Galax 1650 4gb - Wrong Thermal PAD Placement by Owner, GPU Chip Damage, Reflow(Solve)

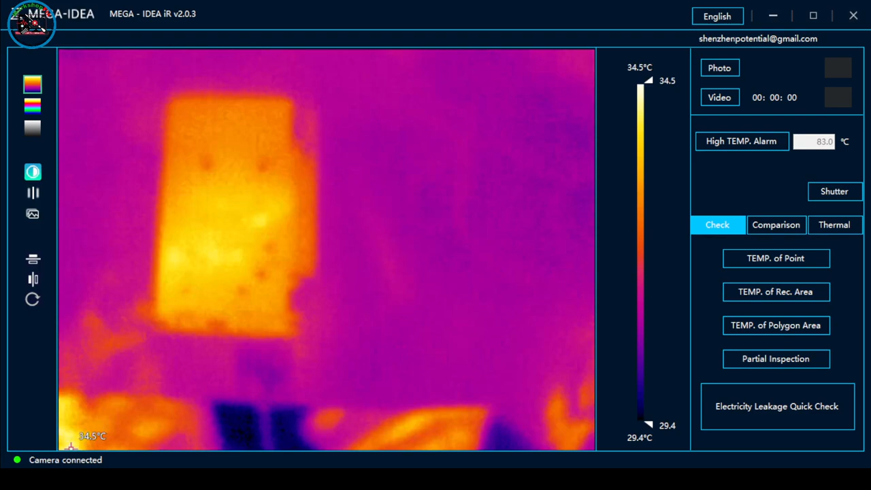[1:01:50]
On screen: scale top 34.5°C, scale bottom 29.4°C
Temperature reading. Okay, so tingnan natin. So, may pass overheating.
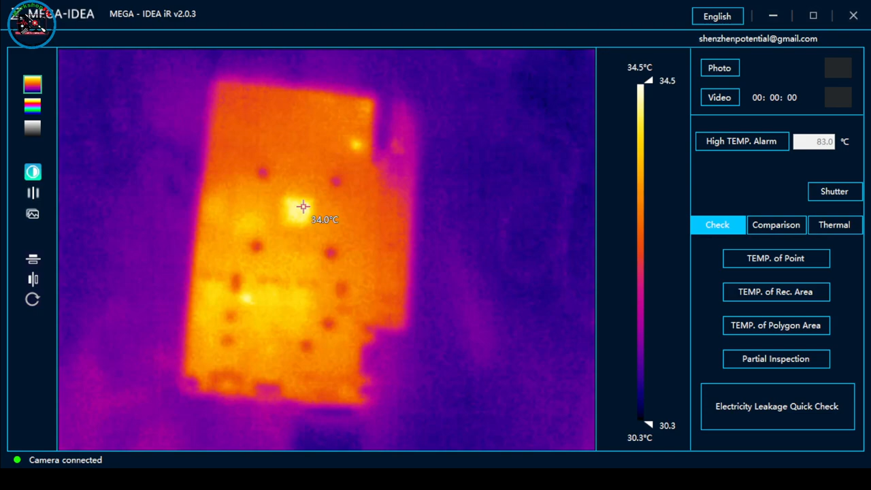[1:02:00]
On screen: spot 34.0°C, scale top 34.5°C, scale bottom 30.3°C
So, ito siya. So, nag-overheat itong dito kanina. So, ang temperature 58, yan yung GPU chip. So, ito, okay lang naman to eh. So, 70.